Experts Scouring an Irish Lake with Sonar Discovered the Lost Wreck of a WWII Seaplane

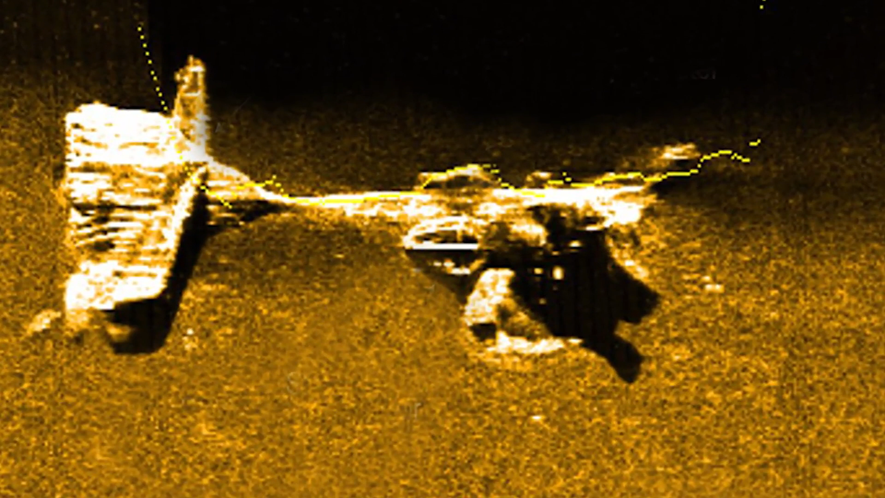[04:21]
Experts scouring this Irish lake with sonar, they discovered the lost wreck of a World War II seaplane, something historians were very interested in.